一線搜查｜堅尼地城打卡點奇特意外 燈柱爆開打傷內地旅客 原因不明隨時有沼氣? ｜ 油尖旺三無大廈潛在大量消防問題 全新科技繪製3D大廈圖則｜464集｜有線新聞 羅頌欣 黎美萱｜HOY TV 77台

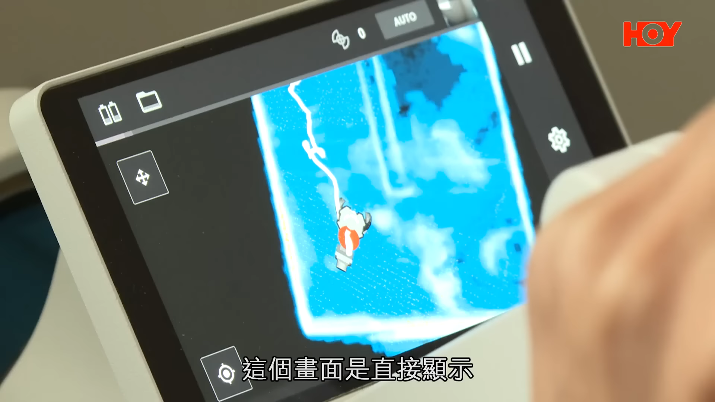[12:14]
它有兩個鏡頭一個是掃描平面的鏡頭一個是掃描空間立體的鏡頭這個鏡頭的畫面就是它直至顯示著你剛才掃描得到的